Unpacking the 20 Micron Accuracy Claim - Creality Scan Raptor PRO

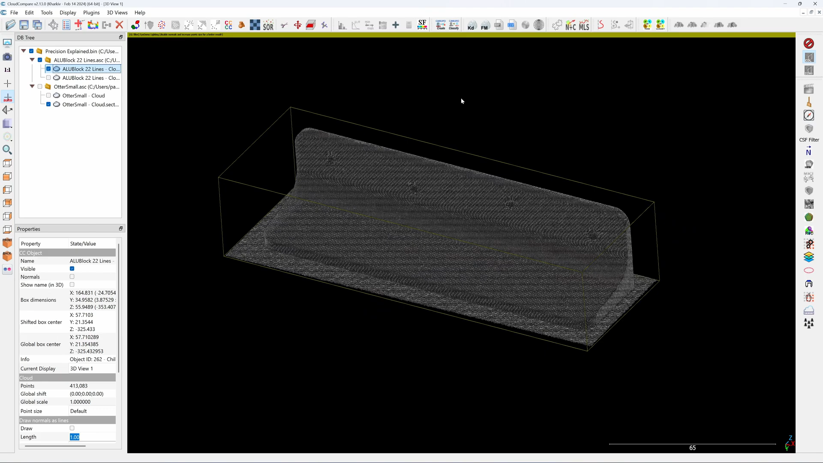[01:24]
If I cut the section of this aluminum block that I will scan with the Laptor Pro in the 22 lines blue laser, very thin section, 1.5 mm like this.
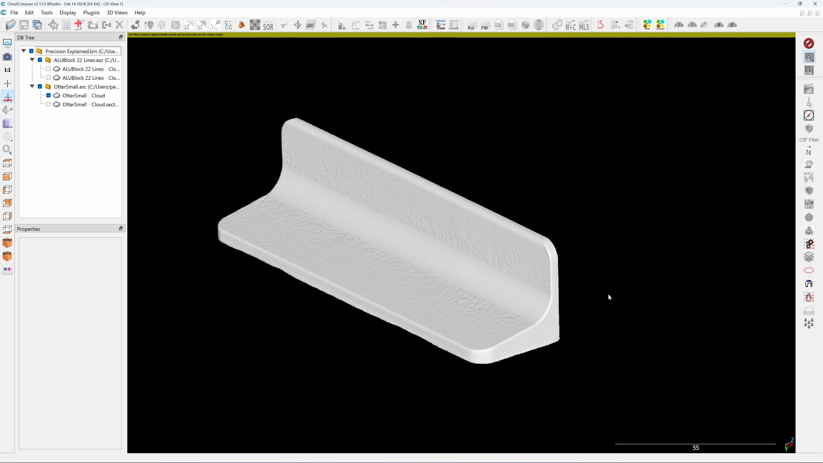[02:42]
Otter has a lower precision in both the small medium camera and the large object camera. So I will make the same cross section.
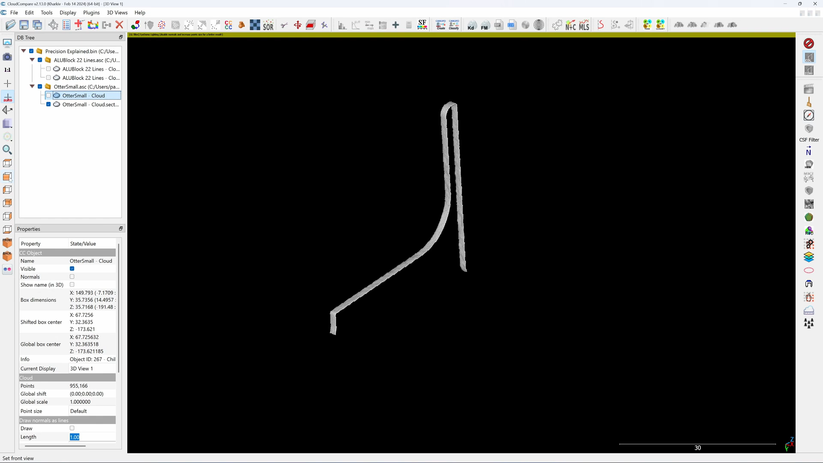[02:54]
And if we look on the side here, you will see that the otter cross section lines is much thicker than the one from the lapter.
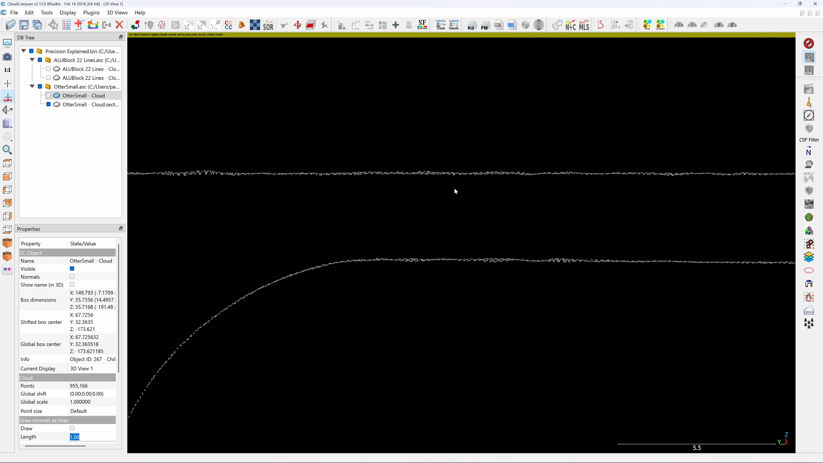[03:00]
So if I measure the points from here to here, you will get 127 microns of the wall thickness.